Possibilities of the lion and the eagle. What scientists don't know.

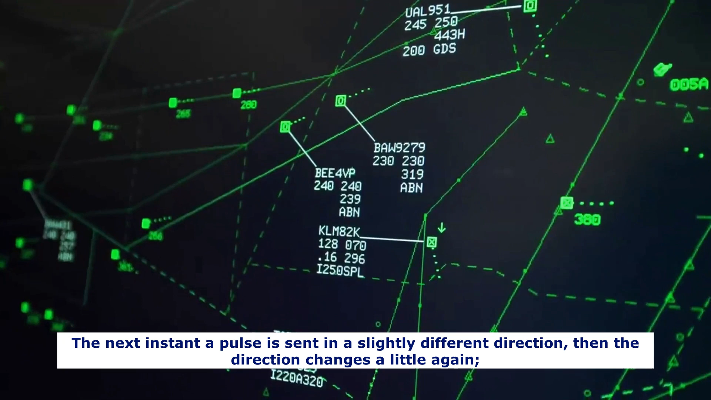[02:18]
again all this happens exceedingly fast and as a result the air
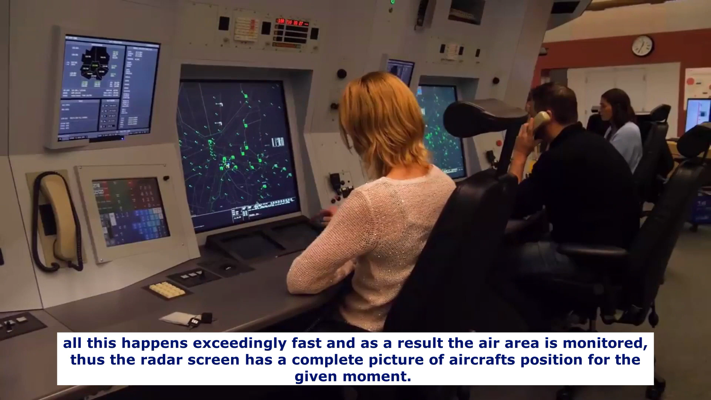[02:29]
position for the given moment such monitoring of air area in